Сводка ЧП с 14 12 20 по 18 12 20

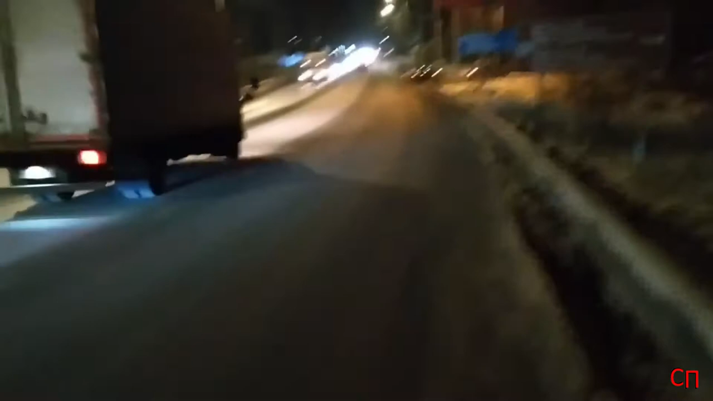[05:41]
Виновник ДТП также поворачивал налево, не убедился то, что его пропускают, также повернул.